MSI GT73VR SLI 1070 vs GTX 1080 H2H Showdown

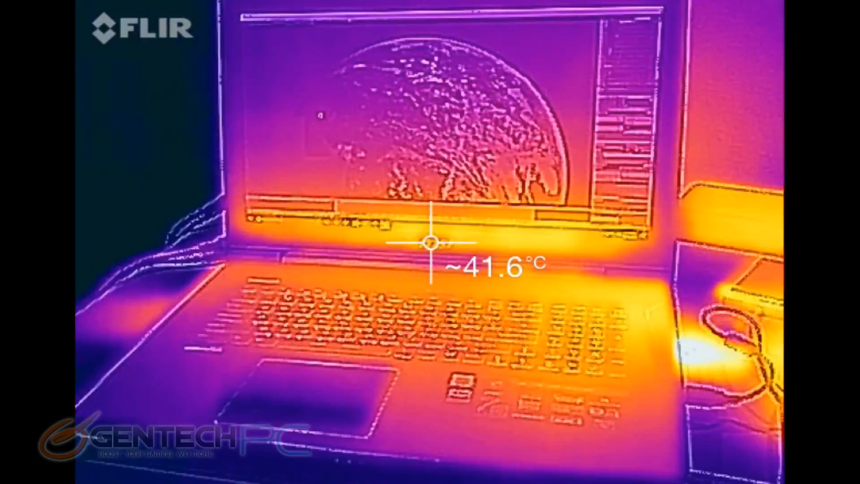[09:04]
On screen: spot 41.6°C
So if you were thinking to yourself, I wonder if two video cards makes one laptop run hotter than the other.
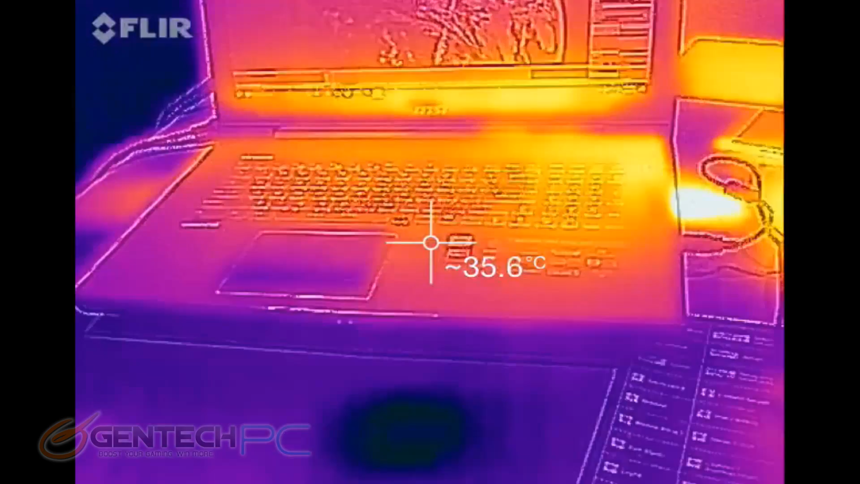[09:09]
On screen: spot 35.6°C
That's actually the same question we had. So while we're running those real life tests, we're actually going to do the temperature measurements with the FLIR here.
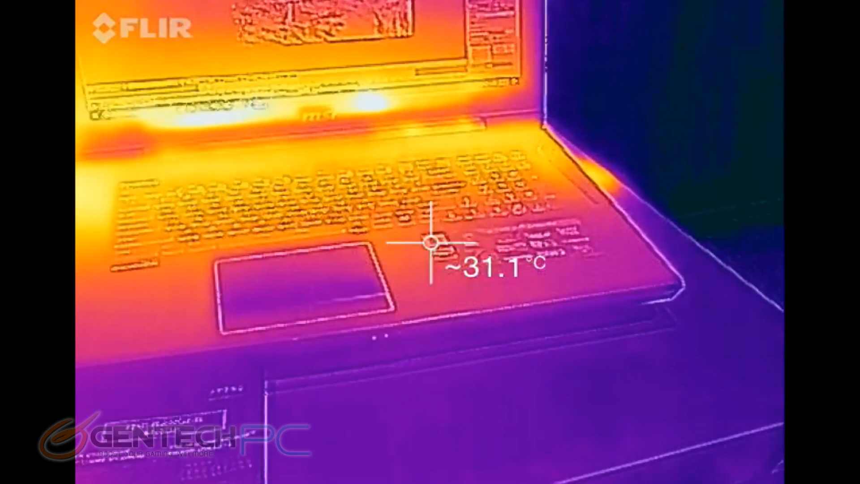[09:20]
On screen: spot 31.1°C
Historically speaking, two video cards usually is hotter than one. It's double the hardware to cool and you have less space to work with.